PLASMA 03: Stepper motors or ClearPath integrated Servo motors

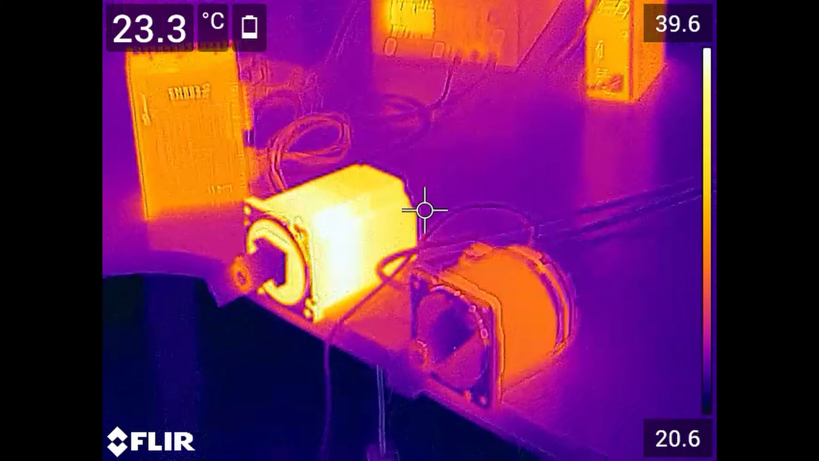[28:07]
On screen: spot 23.3°C
I thought it's a good idea to show that there is quite a lot to see with the
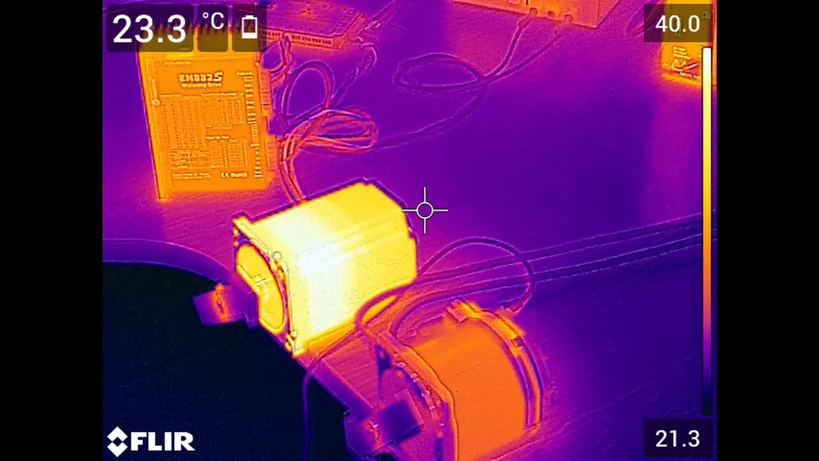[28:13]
On screen: spot 23.3°C
FLIR infrared camera if we talk about heat emission.
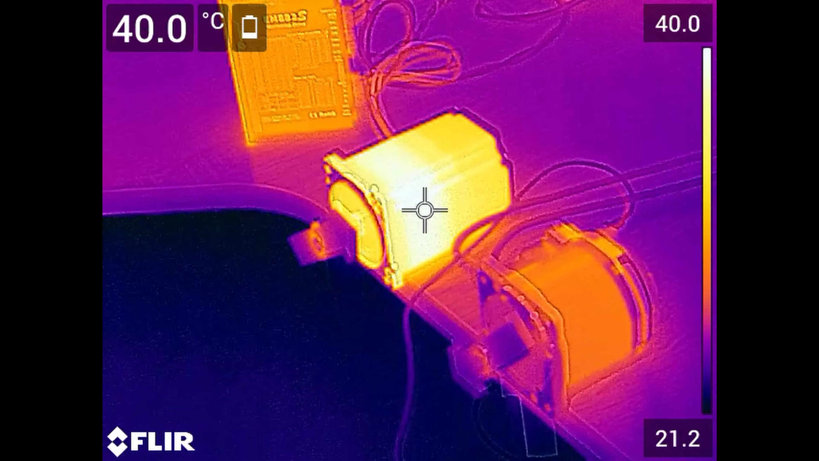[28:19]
On screen: spot 40.0°C
Or basically the efficiency of these motors and the drives.